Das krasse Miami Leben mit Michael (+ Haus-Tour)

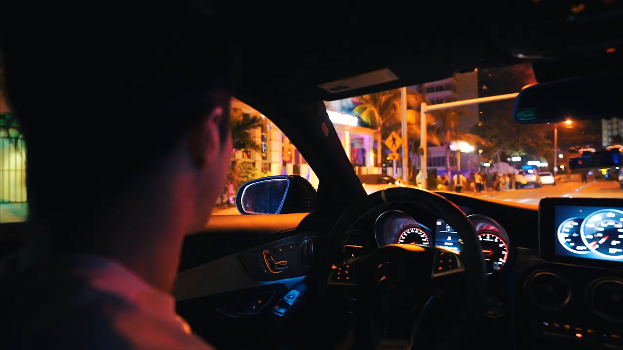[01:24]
Oh, I see a cop behind me already. Oh no, dude, I thought...
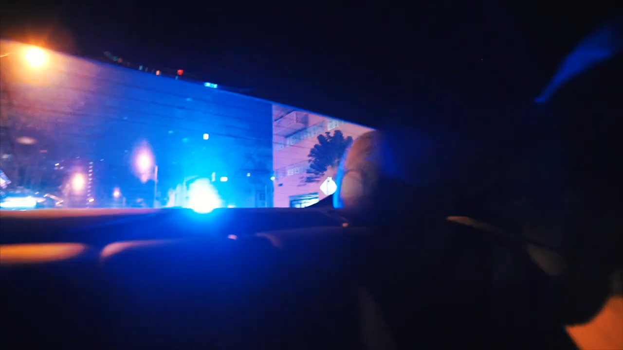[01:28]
Michael, what's happening? I bring you for 1 minute and I almost get pulled over. What is this?
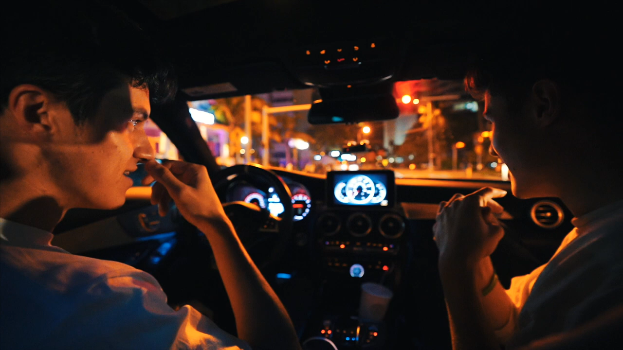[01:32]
How many times did you get pulled over? Zero. Zero, so this would have been my first. You never got pulled over? Nope. No, wow. Sir. Clean record, not even a parking ticket. Und das Gerät hier hat Michael, damit...
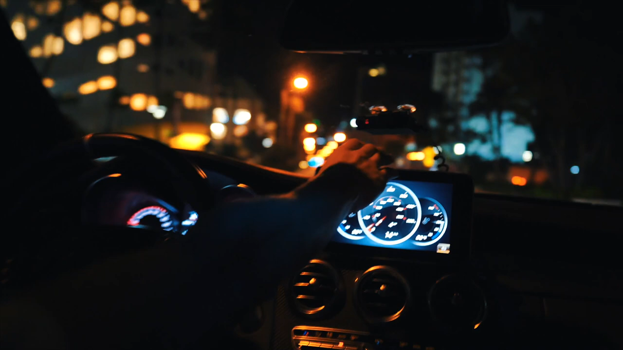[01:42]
So, if we have a cop and he has his radar on, like, to check our speed, we'll see it. And we'll probably catch it before he catches us, so we'll just slow down before that. Hopefully it'll work today.
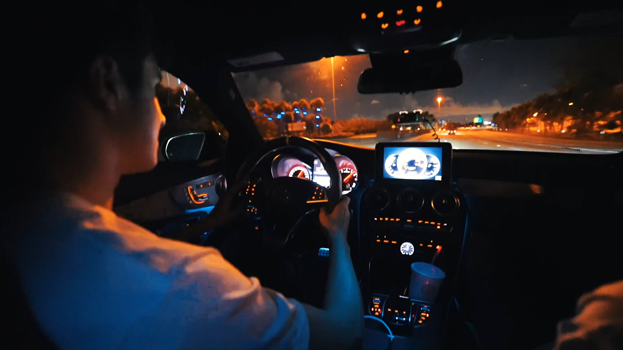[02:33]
So with the bridge, you know there's no police, or? Oh no, there's cops here. Ich meine, das ist halt eine deutsche Autobahn gerade einfach. So, we're doing 165 kilometers an hour. Or 94 miles an hour. Easy, yeah. Easy German speed. Yeah. It's a German car. It's you drove for the German series. It's Germany. It's Munich. Beautiful. See, this is the part I don't like because sometimes they hide here. Yeah.